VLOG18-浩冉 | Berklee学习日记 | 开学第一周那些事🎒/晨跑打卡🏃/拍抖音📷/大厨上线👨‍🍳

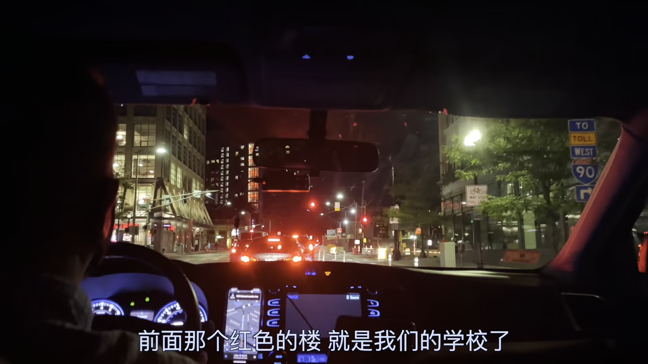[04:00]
前面那个红色的楼就是我们的学校了。